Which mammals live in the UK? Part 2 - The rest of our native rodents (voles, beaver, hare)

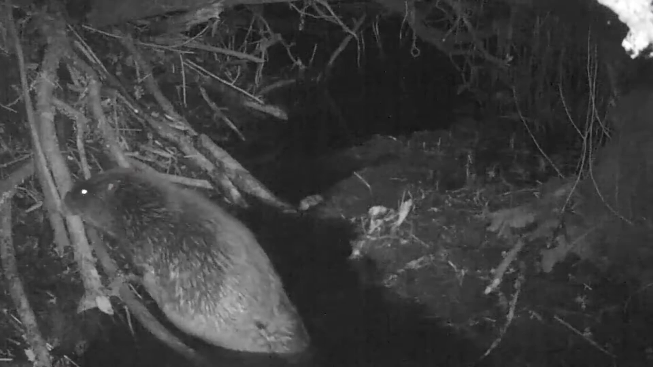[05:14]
Beavers are well known for their dams. They use their large teeth to fell trees and divide them into smaller branches. They then drag them into place in rivers to restrict the water flow and create ponds of still deep water. These ponds provide a safe haven for beavers to construct lodges. They make lodges out of woody debris and soil with an entrance below the water line leading up to a nest chamber built up above the water level inside the lodge.
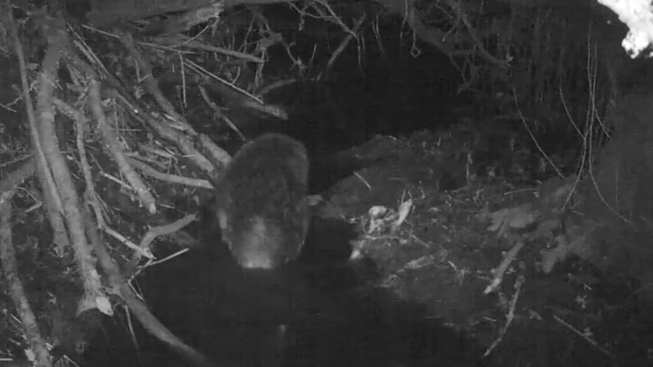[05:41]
These lodges have chimney-like structures which help them regulate the temperature.